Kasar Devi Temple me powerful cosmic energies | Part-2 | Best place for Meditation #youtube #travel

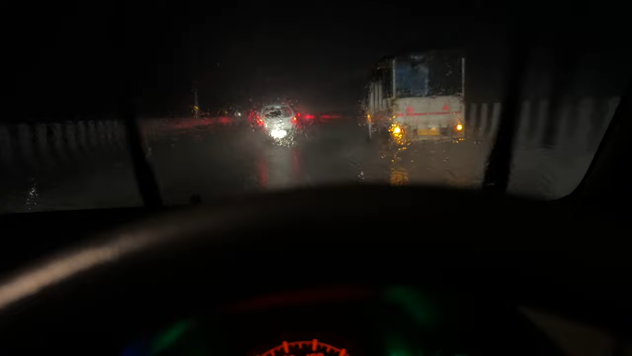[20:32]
ये तगड़ी बारिश हो रही है भाई, तेज बारिश हो रही है बहुत। तो लग रहा है दिल्ली NCR में बादल फटेंगे।